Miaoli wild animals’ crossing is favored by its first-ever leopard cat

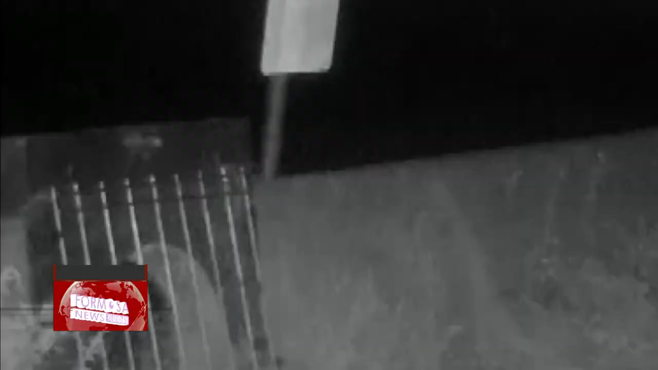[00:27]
A leopard cat's bright eyes shine in the darkness as it glances to and fro.
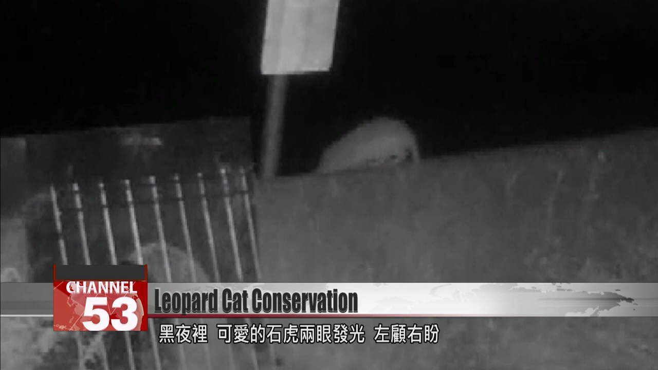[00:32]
It leaps over a fence to cross the river by walking over this crossing tunnel. The film excited Miali County officials.